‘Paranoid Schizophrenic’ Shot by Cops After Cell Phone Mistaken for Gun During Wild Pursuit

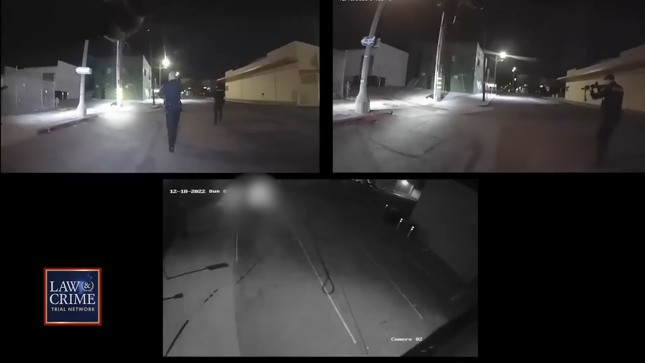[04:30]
After Medina is shot, officers determined he was holding a dark cell phone in his hand.
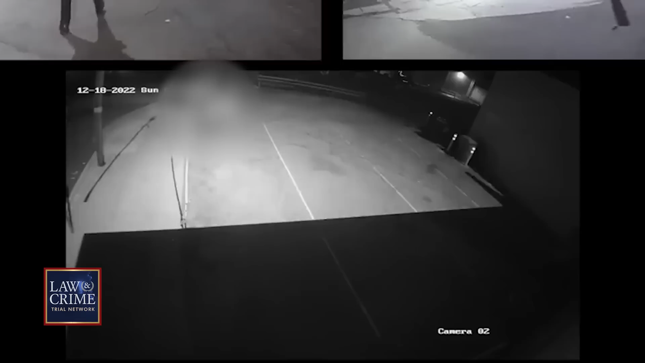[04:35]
A replica firearm was later discovered when his vehicle was searched. After the shooting, officers performed life-saving measures on Medina, but he was pronounced dead on the scene.